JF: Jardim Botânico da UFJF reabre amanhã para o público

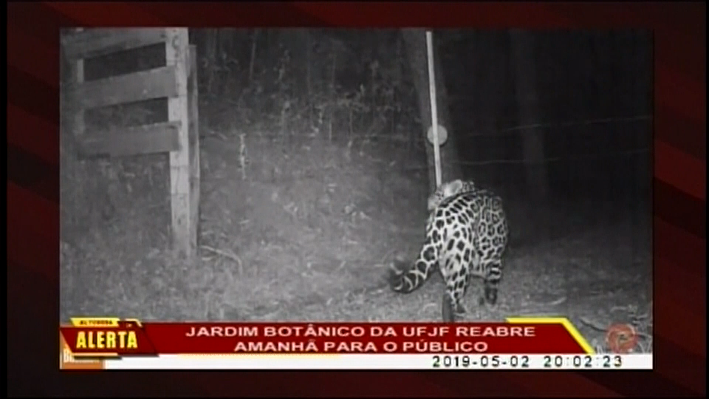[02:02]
possíveis novas visitas de animais de grande porte. Serão 14 armadilhas fotográficas distribuídas em diferentes pontos aqui do Jardim Botânico que vão estar registrando eventuais aparecimentos de animais de grande porte.